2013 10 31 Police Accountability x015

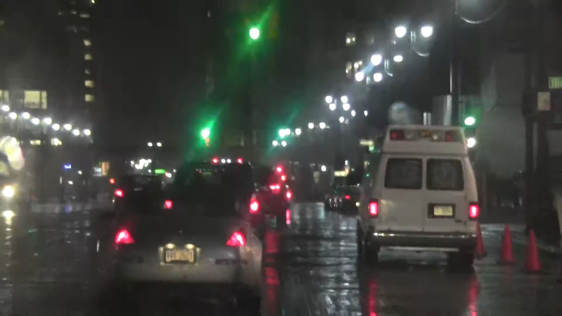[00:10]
I'm gonna put the scanner on. You know that? Oh shit. Oh, they're not gonna let you go that way.